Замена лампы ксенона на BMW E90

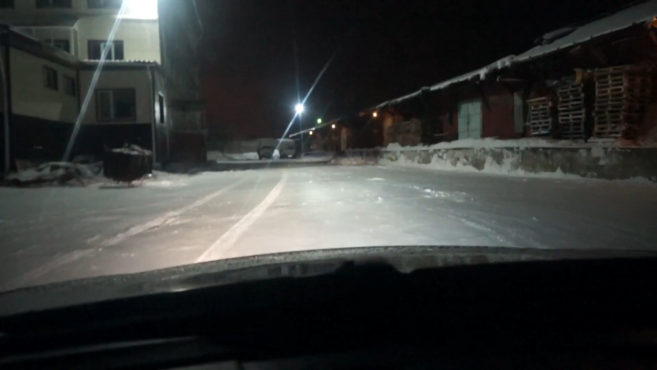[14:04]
Яркое? Да, вот видишь, оно ползет. Такое ощущение, что оно просто ярче горит, вот эта лампочка. Правая? Да. Ну так, в целом, я бы не сказал, что прям космос, разница, но не очень приятно. Ну и что скажешь-то?
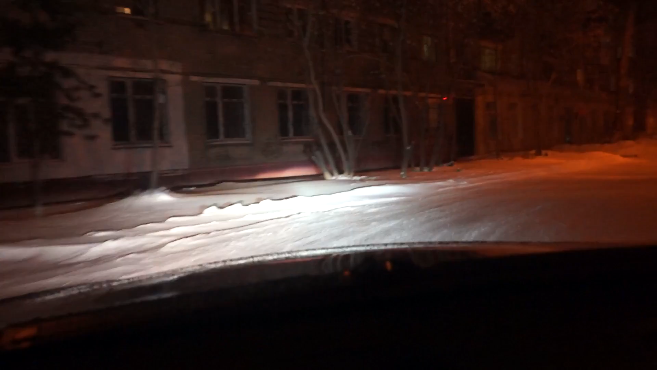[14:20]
И что, ехать в магазин надо сейчас? Или попробовать поездить? Мне кажется, надо попробовать поездить. Ты прикинь, это просто так 2 рубля, это, знаешь, за горящую, заработающую лампочку. Прям заметно ярче, правда, светит. Еще и ярче, и еще и спектр другой.
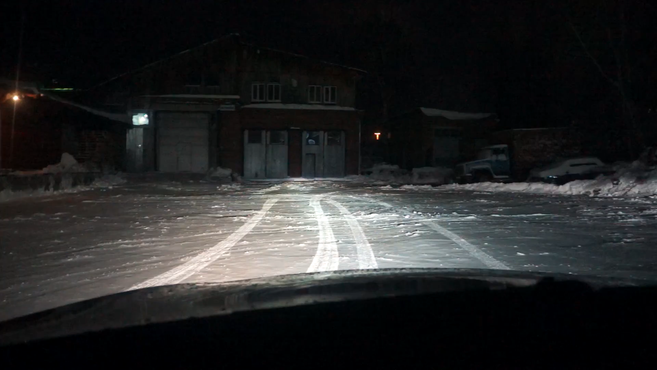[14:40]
Сравнение со светом, галоген, хендай. На дальнем ксенон, что ли? Ну, биксенон же. Биксенон. Биксенон? Да. Ну и что, у кого ярче? Да у тебя, конечно. Да? А ты попробуй, попереключай. Вот, хендай свет сейчас. Сейчас мой.